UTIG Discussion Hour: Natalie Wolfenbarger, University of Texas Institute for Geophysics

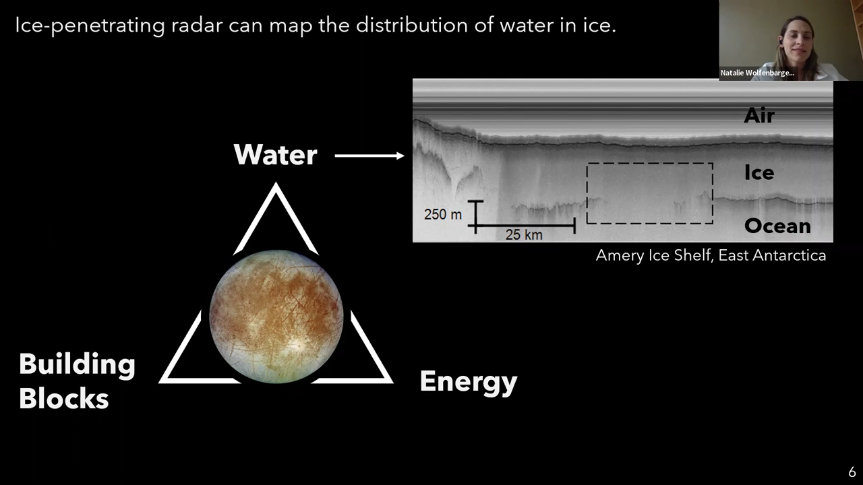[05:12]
And you'll note here that there's a little bit of what looks to be like missing data or reflection that we can't see. And I'm going to discuss the significance of that in the next slide. So one of the things that I realized kind of looking at these potential analog environments, these ice shelves, is that the characteristics of these reflections are fairly sensitive to the distribution of brine. And so you can think of the ocean as kind of a brine volume fraction of one. We have ice and then pure ocean water.
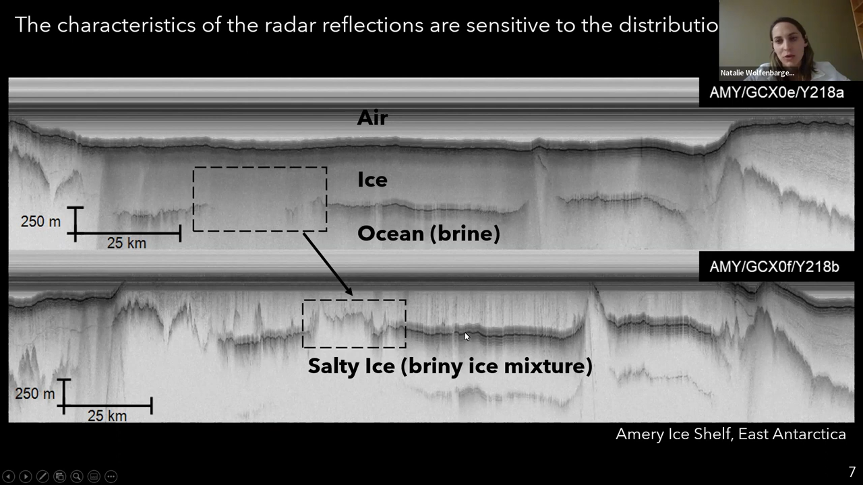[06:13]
So what motivated kind of my research is understanding how we can kind of connect these properties to eventually predict these signatures in Europa's ice shell? Does it look like this? Or will it look like this? Can we detect it at all? And what does it mean if we do or don't? So the three chapters of my thesis are organized by